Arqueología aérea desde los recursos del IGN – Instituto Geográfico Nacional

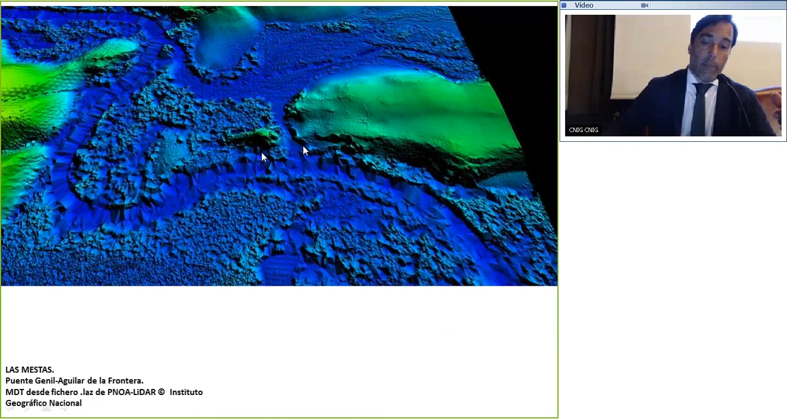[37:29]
Entonces, a la hora de utilizarlo, pues en todas estas zonas de humedales, pues no nos sirve mucho. Sin embargo, como les decía, pues esa pequeña peninsulita, pues sí se ve muy bien. Y por último, quiero acabar con una precaución, que no es desmontar la teoría de los colegas de Cástulo, simplemente es una precaución. Hace poco tiempo en Cástulo se compartió casi todo el mundo, ¿no? A raíz de lo de Torre Paredones, pues nos pusimos a buscar edificios en prácticamente todos sitios. Y los compañeros de Cástulo publicaron la idea de que estaba aguada al ver caso en fijo, y posiblemente sea así.
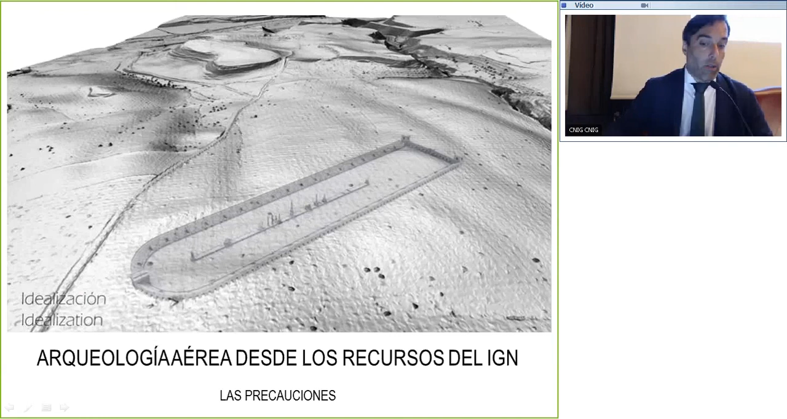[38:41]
Pero ya viendo la imagen y discutiendo un poquito con algunos colegas, veíamos que lo que tiene que ser la espina, es decir, la zona que sirve de eje para que los carros giren, ya viendo la espina nos sorprendió un poquito, pues que aquí hubiera conexión y la espina aquí tenía que haber estado interrumpida para que los carros girasen. Y esto nos sorprendía.
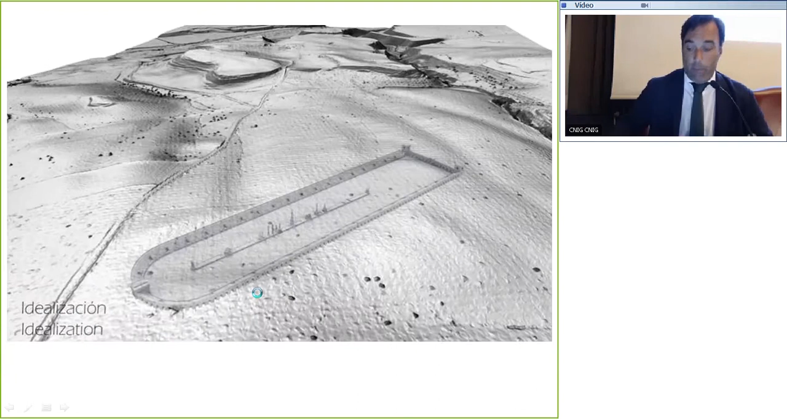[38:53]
Simplemente yendo a las ortofotografías del Penoa, podemos hacer algo que nos discrimina. Podemos ver que las lindes de las parcelaciones vuelven a jugar una mala pasada cuando miramos solo el área.
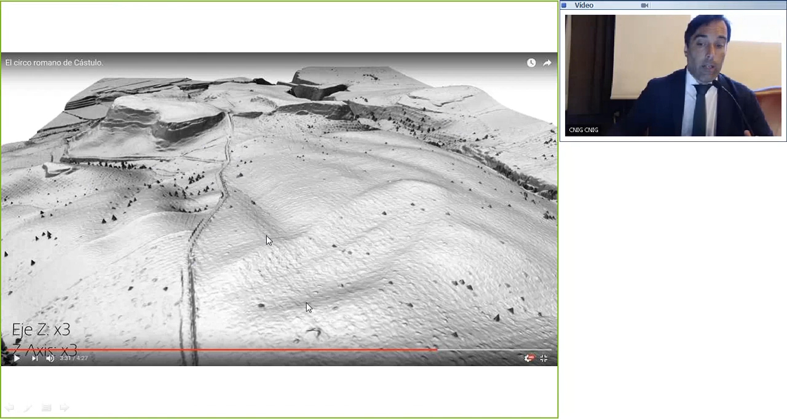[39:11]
Entonces, en este caso, la forma del circo nos parece coherente. Ellos tendrán que excavarlo o hacer una prospección geofísica para ver si esto es verdad. Pero para la restitución de la espina había que haber tenido un poquito más de precaución,